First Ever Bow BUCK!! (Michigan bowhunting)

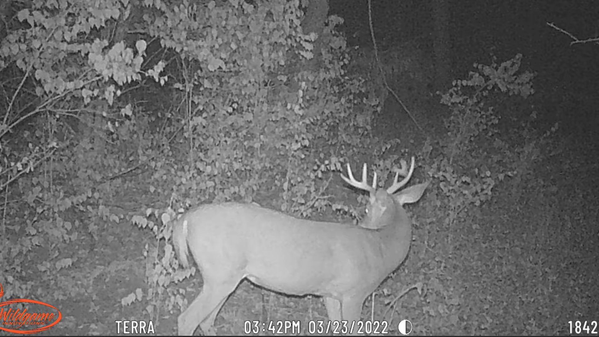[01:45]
I've been getting a lot of bucks and deer on camera about 10 yards from here I got a camera down there.